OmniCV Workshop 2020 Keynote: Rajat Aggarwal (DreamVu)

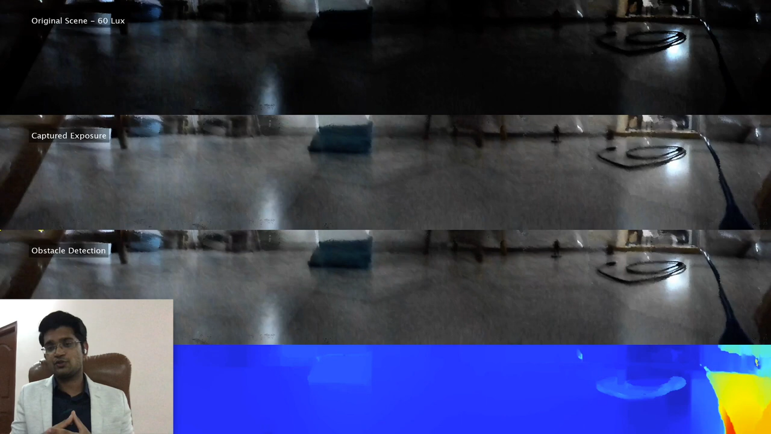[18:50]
results that we have with the low lighting solution and here is the demo that i'm showing all it's a low very lighting performance it's able to you will see that with the camera images we're able to detect the obstacles which
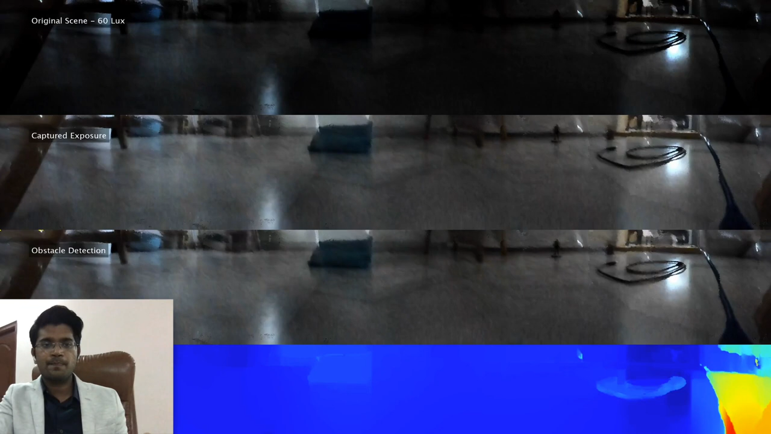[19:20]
actually captured image at about 60 lux and on the bottom views are the refined exposure from those camera images uh and also you can apply this kind of data for rgbt and for slam and point cloud generation so this is the demo of our rosback that we create from the camera in life so once you put it in the machine vision applications for robotic navigation you put this camera and then from there you can see uh you have this um point cloud using using the point cloud you can create the slam and the navigation track
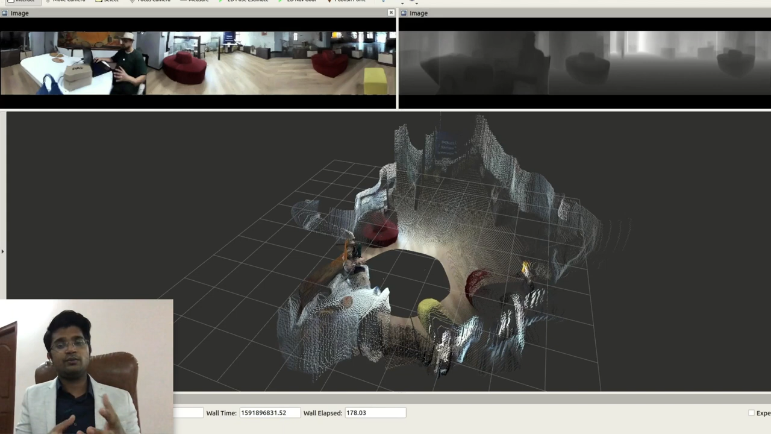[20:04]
uh quickly coming to the uh calibration aspect of it uh we do very robust optomechanical calibration because typically even if there's a slight movement in the optics it might create some issues in the final images uh but we have been testing these cameras for last two years now and we have no no problem